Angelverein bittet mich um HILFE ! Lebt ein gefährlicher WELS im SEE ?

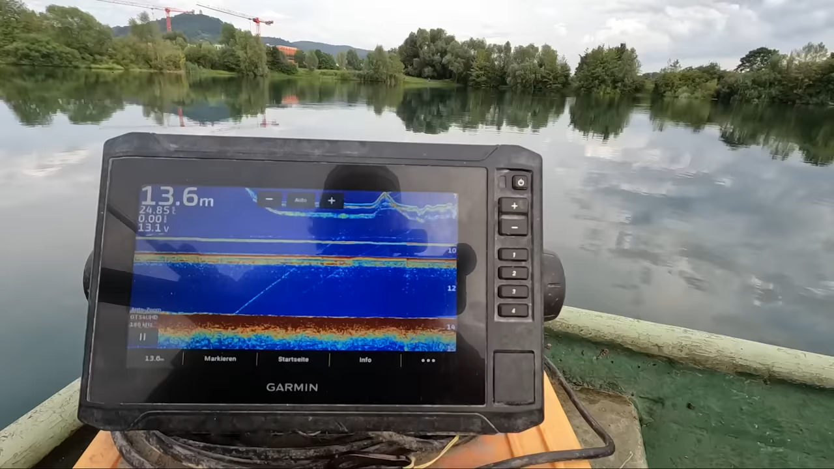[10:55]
On screen: depth 13.6 m
Ihr seht ihr dann oben ins Bild reinkommen. Hier ist der zweite Köder.
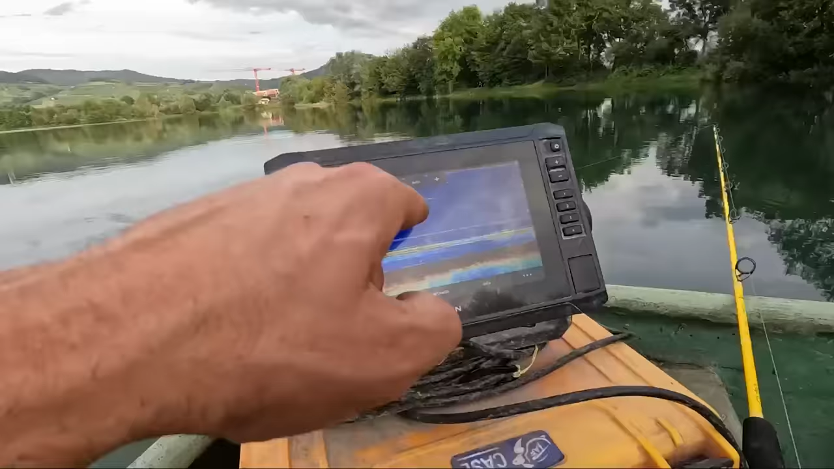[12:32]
Ziemlich außerhalb, hier macht irgendwas rum zwischen den Ködern.
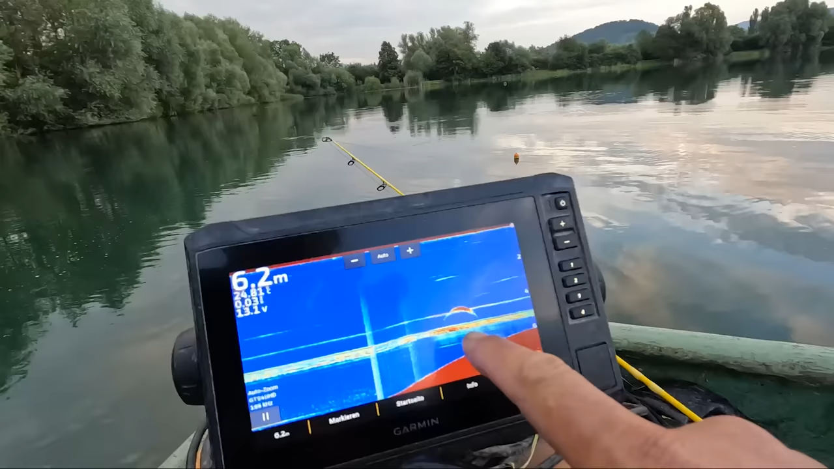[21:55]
On screen: depth 6.2 m
Hier ein kleiner Ansteiger wieder mal da.
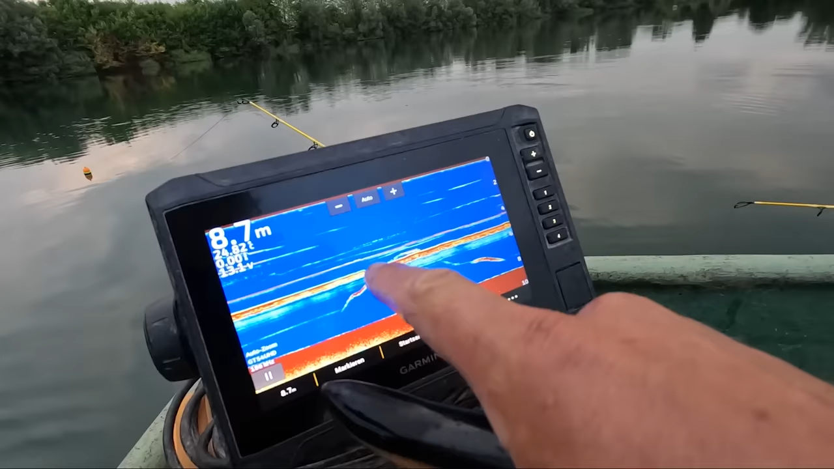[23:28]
On screen: depth 8.7 m
An den Köder ran. Und wieder nach unten hin weg. Mal gucken. Mal gucken, ob wir den nochmal animiert bekommen.
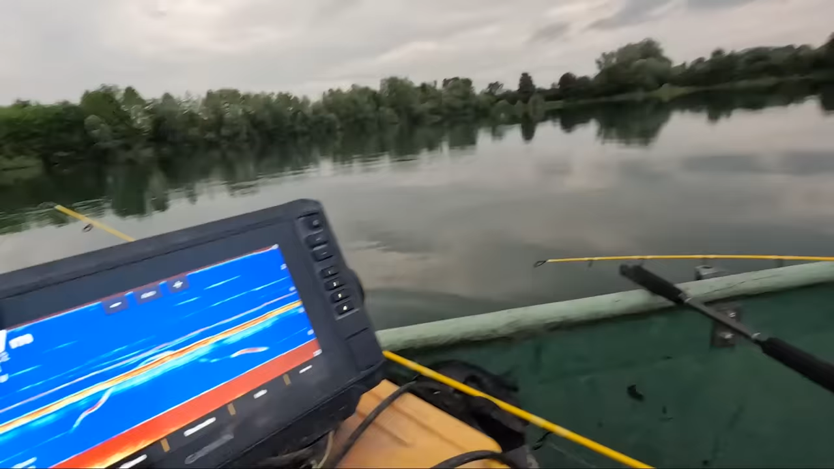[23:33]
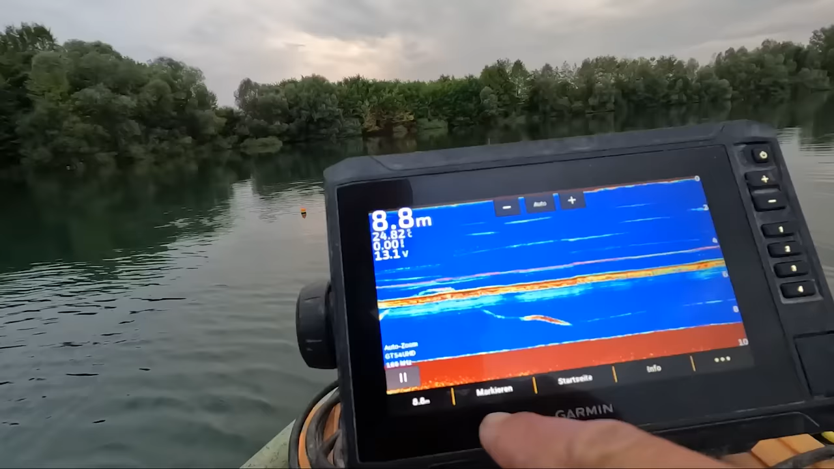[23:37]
On screen: depth 8.8 m
Definitiv Wels. Könnt ihr schön zurückschieben jetzt hier. Anstiegsphase zwischen den Ködern gewesen.
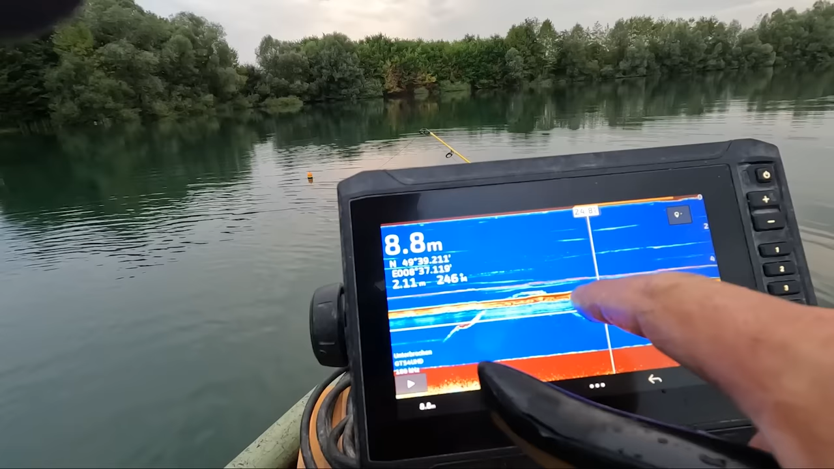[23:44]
On screen: depth 8.8 m
Hier oben das Blei. Hier unten die Würmer. Aber wieder abgehauen.
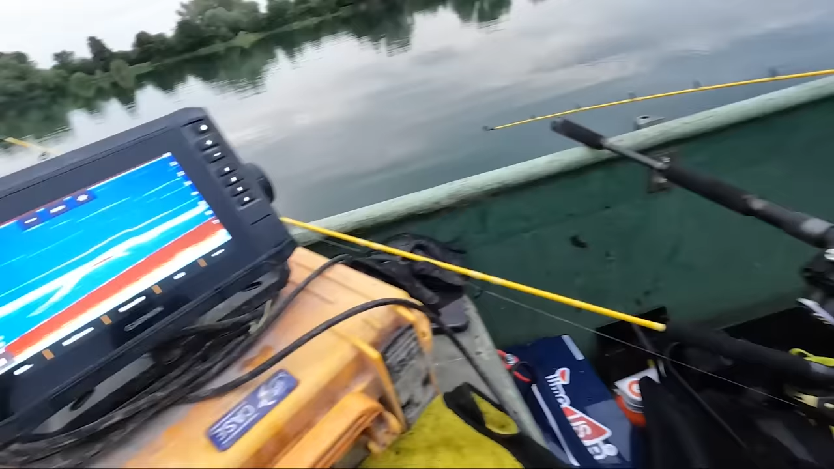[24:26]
Da seht ihr noch. Wirklich spannend. Wirklich spannend. Aber kein Biss jetzt mehr gehabt.
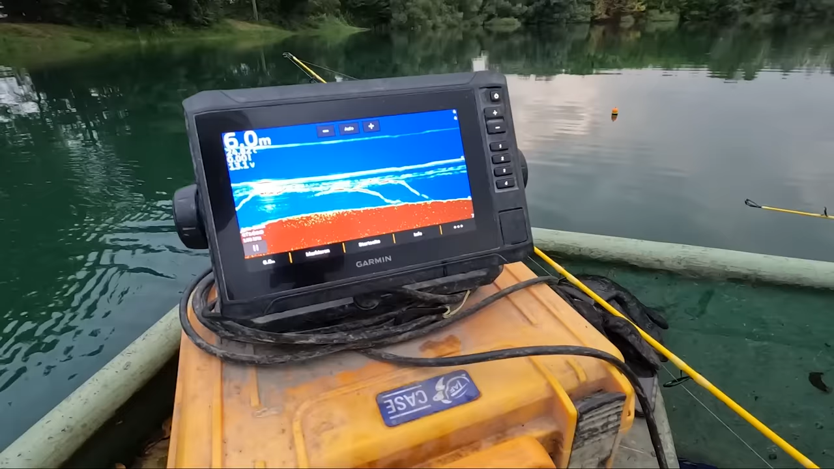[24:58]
On screen: depth 6.0 m
Seht ihr. Definitiv Waller. Kleinere Fische.
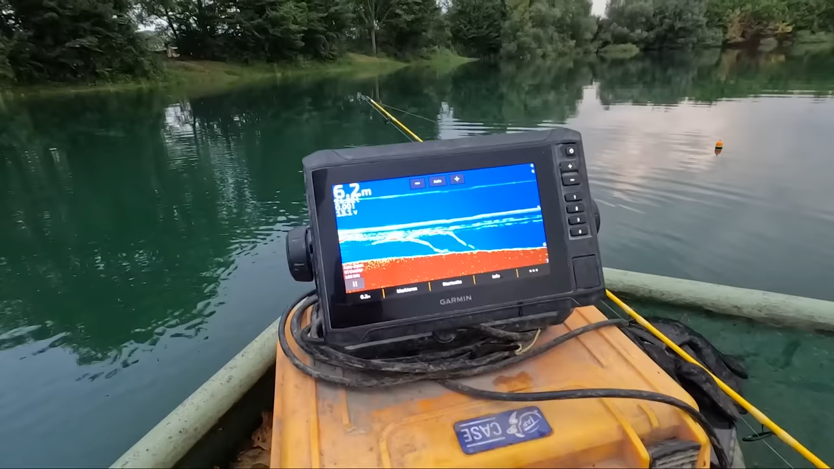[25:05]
Aber normalerweise haben die auch Bock auf Würmer. Aber haben jetzt keine Aktion mehr gehabt.